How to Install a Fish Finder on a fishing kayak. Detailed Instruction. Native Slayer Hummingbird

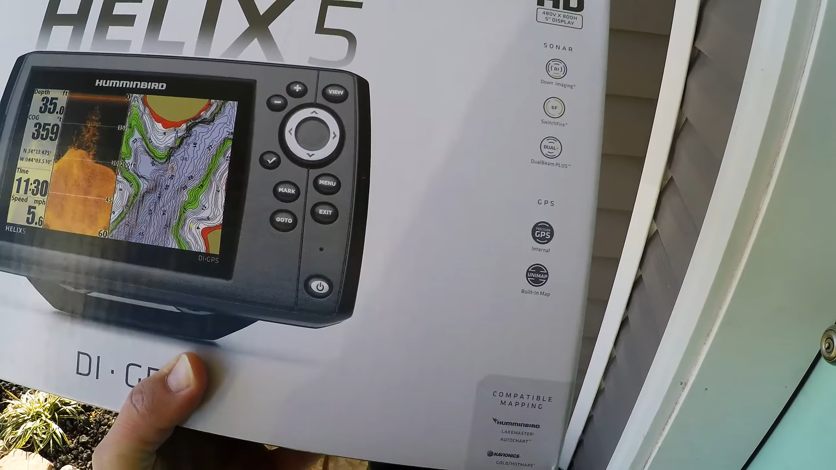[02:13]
some of the other mapping software out there for various lakes. But anyhow, this is the unit here.